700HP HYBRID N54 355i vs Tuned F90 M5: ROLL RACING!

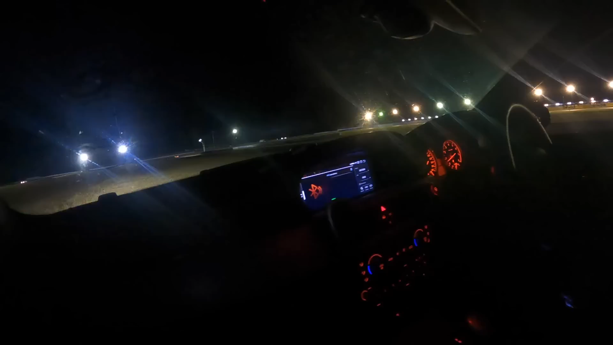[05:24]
Well, we were up against the drag car and Andrew was doing a tyre warm-up.
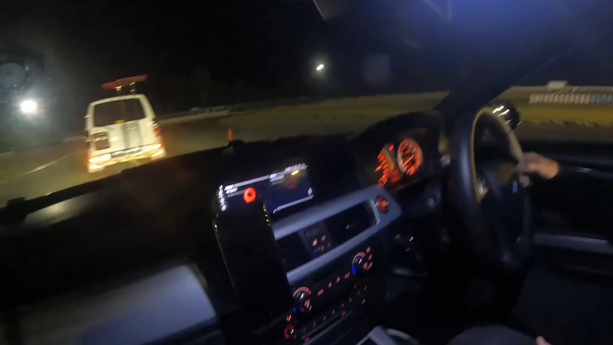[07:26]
So, it would have been, I'm so, especially as this is the last time that you'll be racing this, you would have been racing this car with the standard 6AT. I think, yeah.